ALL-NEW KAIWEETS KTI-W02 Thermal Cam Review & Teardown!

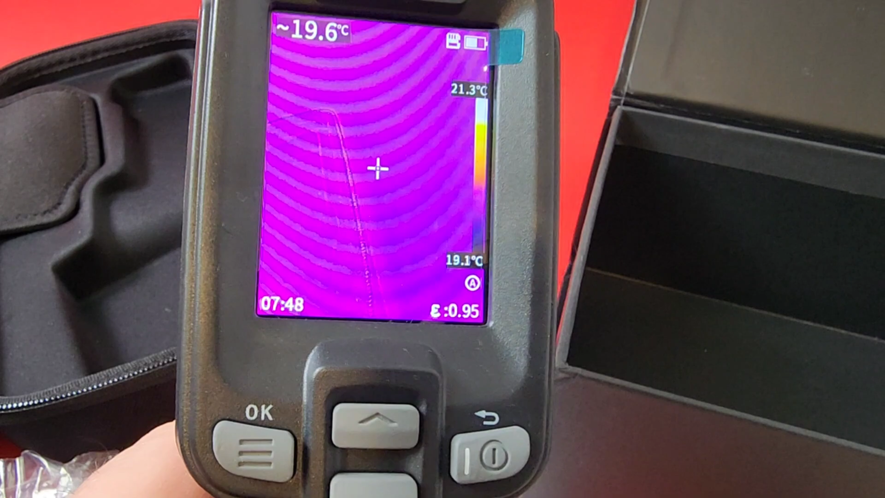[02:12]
On screen: spot 19.6°C, scale top 21.3°C, scale bottom 19.1°C
seconds a couple of seconds before you are in lake flynn man oh man look at
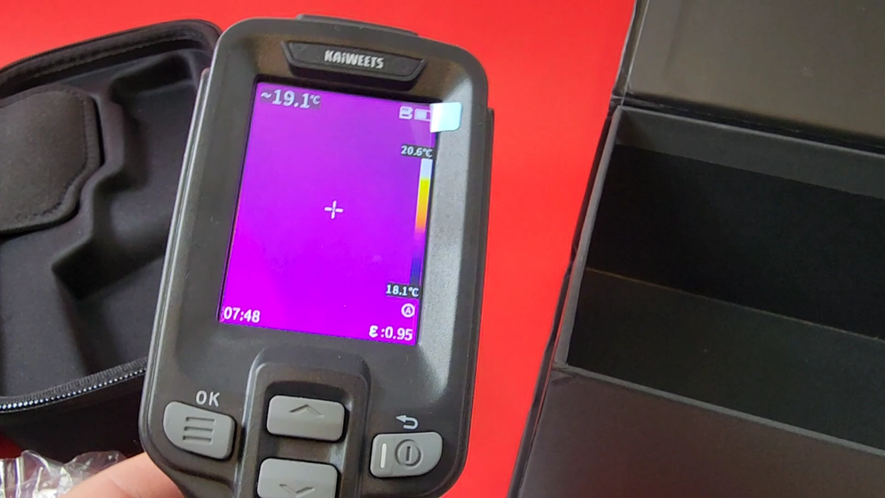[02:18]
On screen: spot 19.1°C, scale top 20.6°C, scale bottom 18.1°C
that now you've all sorts of modes generally speaking it's just a good feeling meter feels a little
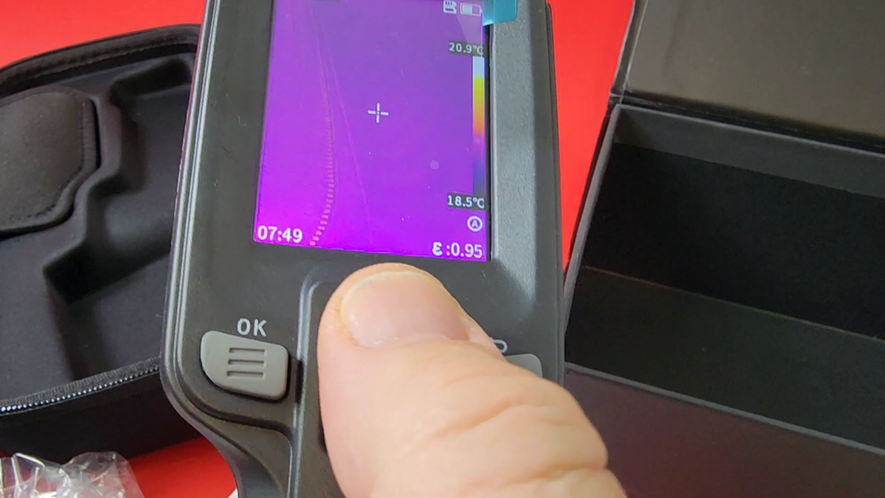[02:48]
On screen: scale top 20.9°C, scale bottom 18.5°C
nice soft touch buttons as well one two three four very simple to operate as you'll soon find out uh just a really really nice unit
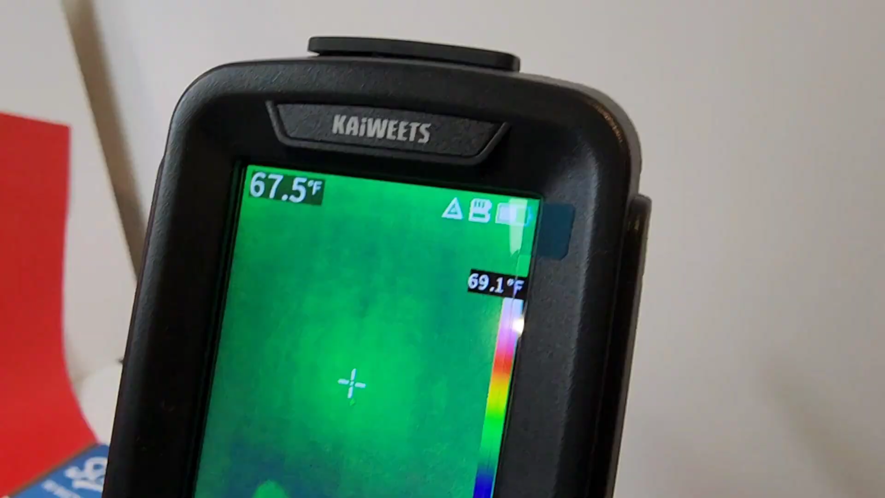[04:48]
On screen: scale top 69.1°F
mentioning we have that laser pointer now functionality
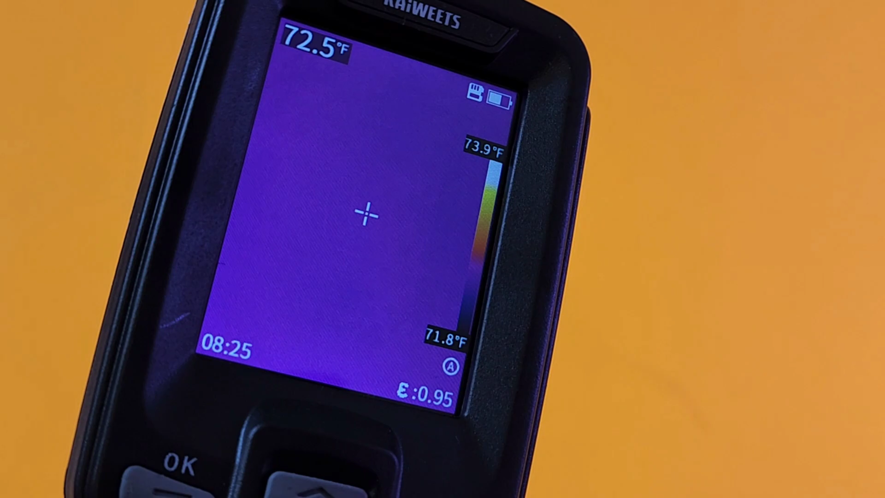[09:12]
On screen: spot 72.5°F, scale top 73.9°F, scale bottom 71.8°F
Really solid, nice, crisp, gorgeous looking display.
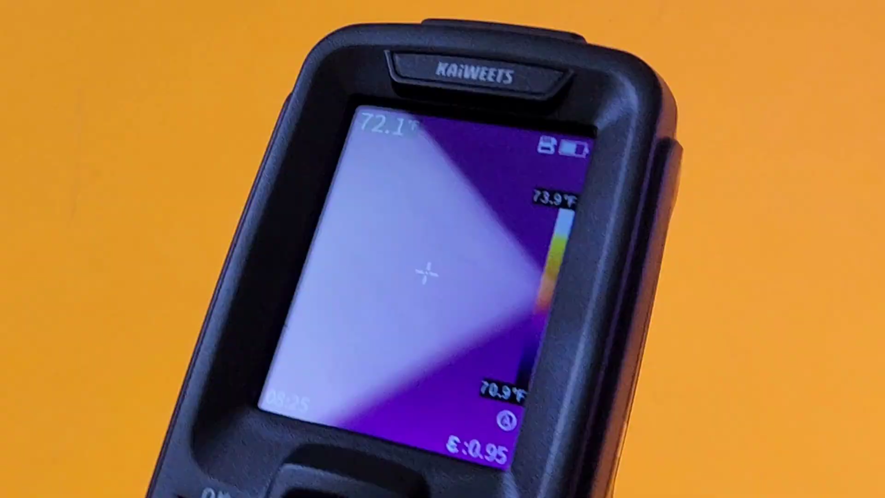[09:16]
On screen: scale top 73.9°F, scale bottom 70.9°F
Once again, very, very rich color-wise.
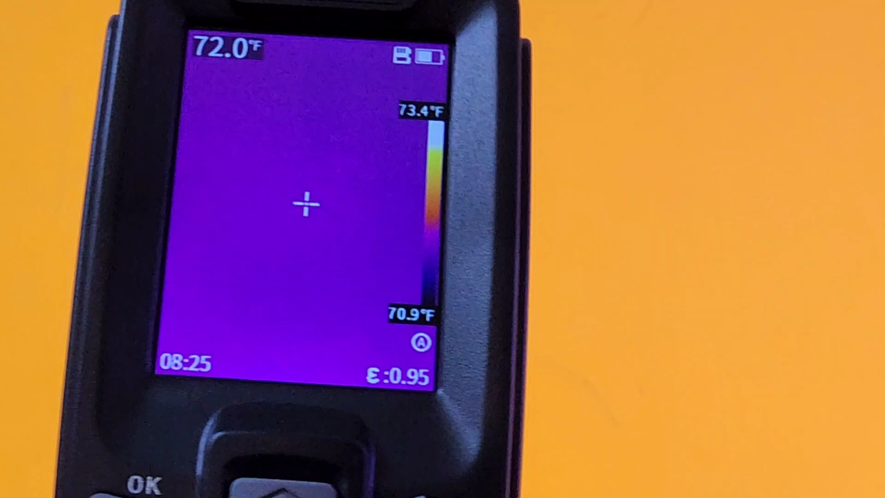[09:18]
On screen: spot 72.0°F, scale top 73.4°F, scale bottom 70.9°F
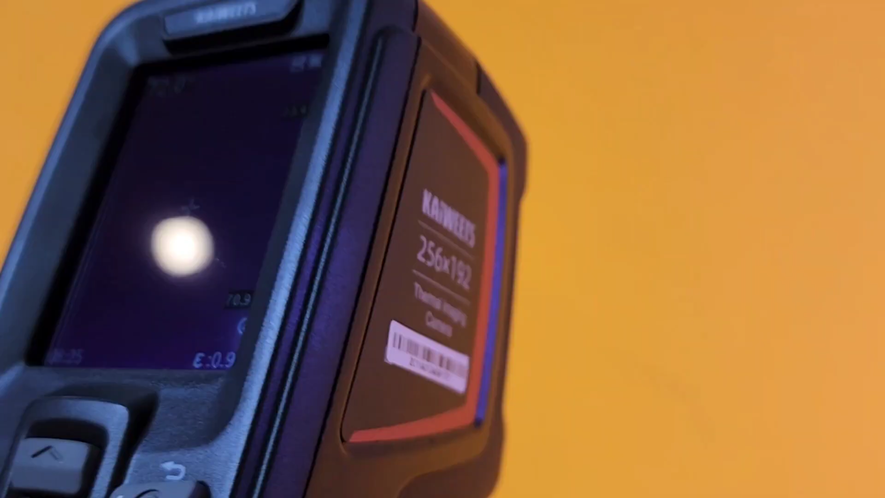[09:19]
I like how Kai Weitz has designed this unit.
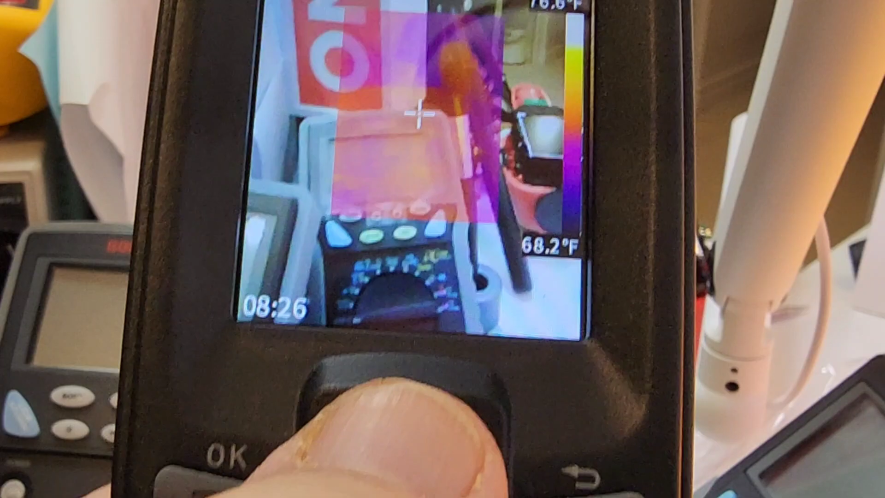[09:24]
Something else that's really cool is literally switch of your thumb and you can switch to your different thermal imaging modes. I really like this one.
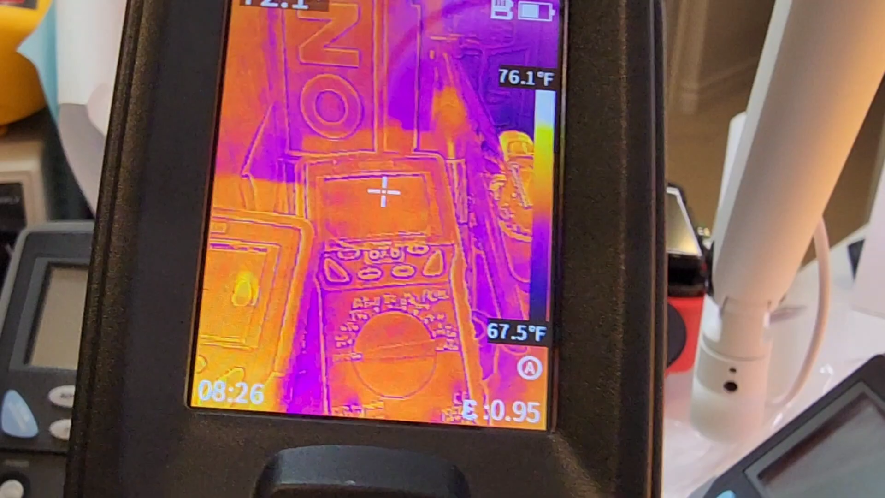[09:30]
On screen: scale top 76.1°F, scale bottom 67.5°F
This one really works for me. Look at the detail here. Very, very cool. But hey, to each his own.